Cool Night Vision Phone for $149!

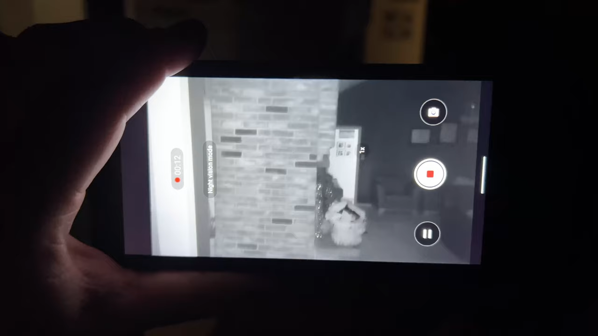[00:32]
It's rugged. It's got a 12 megapixel camera.
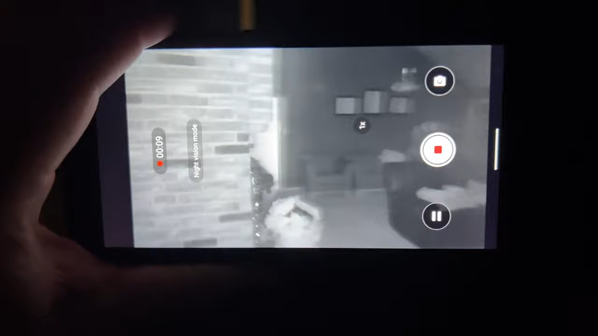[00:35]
It's also got a 2 megapixel macro and it's got a 5.7 inch screen, 5,400 milliamp battery.
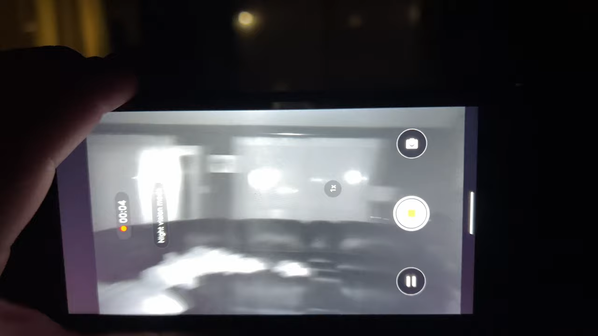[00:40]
All that stuff is cool. You're going to get great battery life.
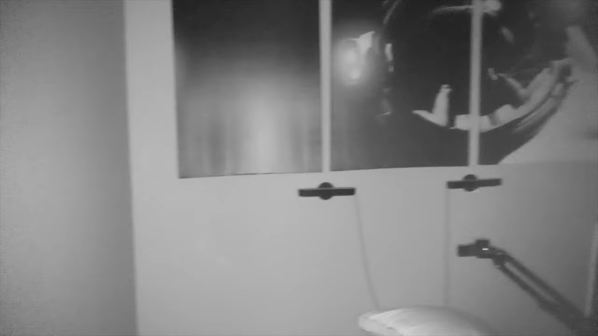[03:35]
And this is perfect. If you're maybe working out low light construction, if you're walking around and you need something where you get really good illumination, so you can see, there are benefits to having night vision as opposed to just having a lot of light.
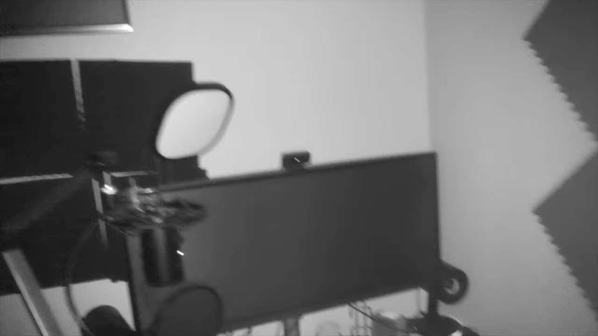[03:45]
So at 150 bucks, you've got the MediaTek P22 processor in it.